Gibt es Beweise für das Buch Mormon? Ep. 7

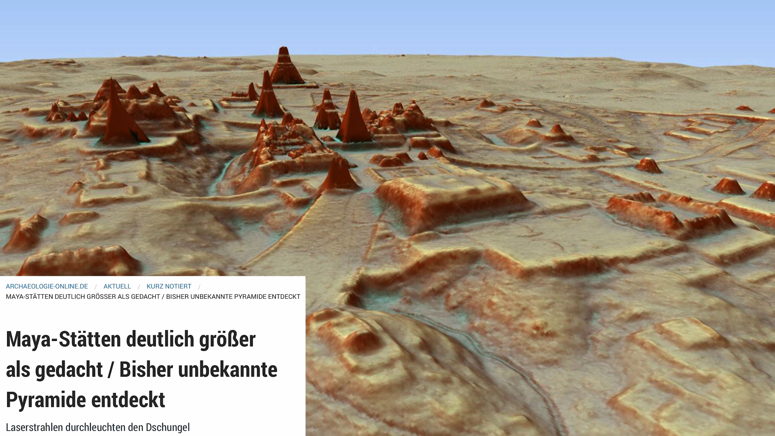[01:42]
Eine riesige Metropole befand sich für Jahrhunderte direkt unter ihren Füßen.